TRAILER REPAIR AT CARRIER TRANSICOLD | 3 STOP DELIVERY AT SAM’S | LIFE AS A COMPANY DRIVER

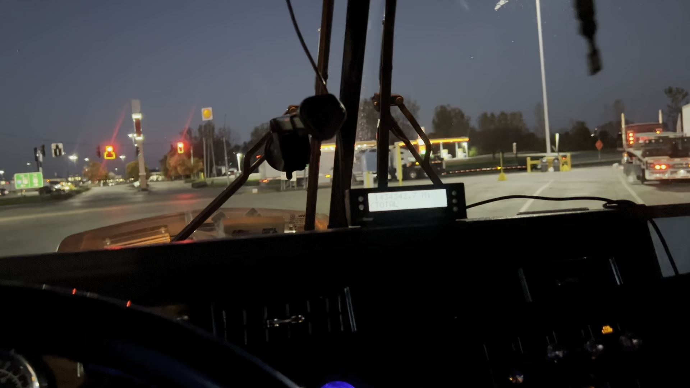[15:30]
and then I took me a little nap, man. So that's what we had going on. And that's a nice Kenworth right there.
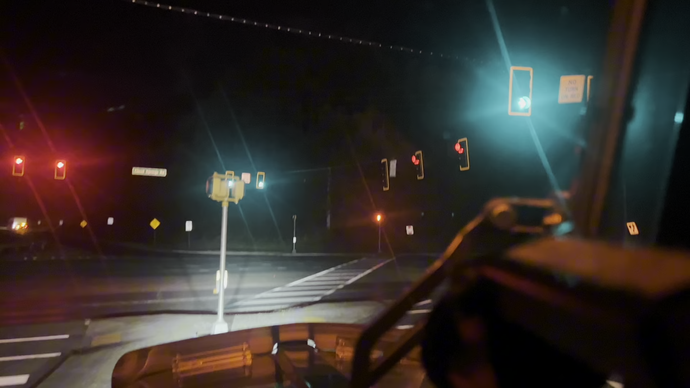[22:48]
so when I get back home, or whenever I get ready,
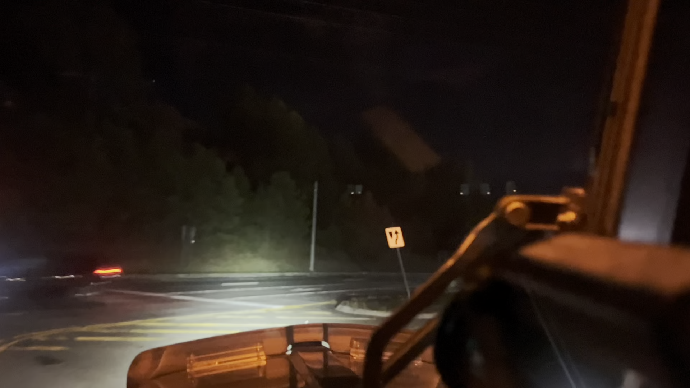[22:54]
turn to go right at the traffic light, I might be going close to the house today. So if I do, I'm gonna have my girl, I'm gonna have her take me to go get my GoPros from the house. My GoPro from the house. That way I can give y'all a different camera angle, and I can give y'all POV footage. So yeah, we're gonna get on that, guys.
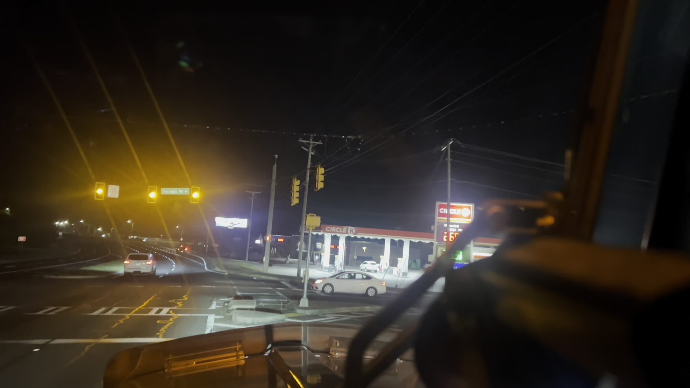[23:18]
It ain't gonna just be phone footage to where, you know, we only have one angle. Turn right on Cobb Parkway. But let's get on in here to this Costco and make this delivery.
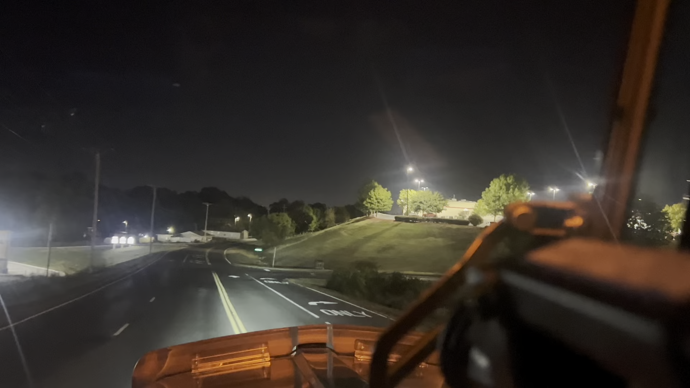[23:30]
I'll pick y'all up once I come and go in, and we'll go from there. Alright.